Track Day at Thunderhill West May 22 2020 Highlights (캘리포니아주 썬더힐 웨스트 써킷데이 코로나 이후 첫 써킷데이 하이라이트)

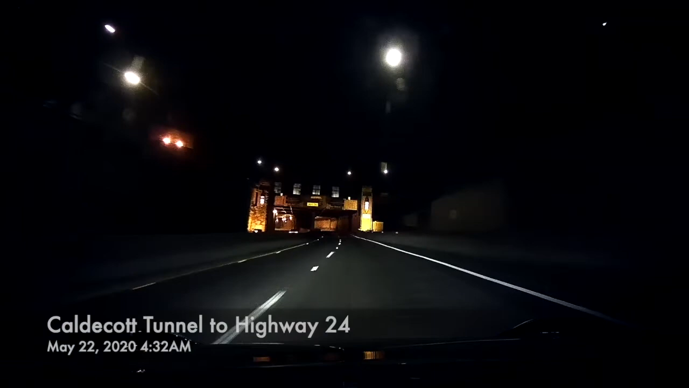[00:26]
가라지를 닦고 물건을 잔뜩 들고 하이웨이를 타고 터널을 빠져서 갑니다.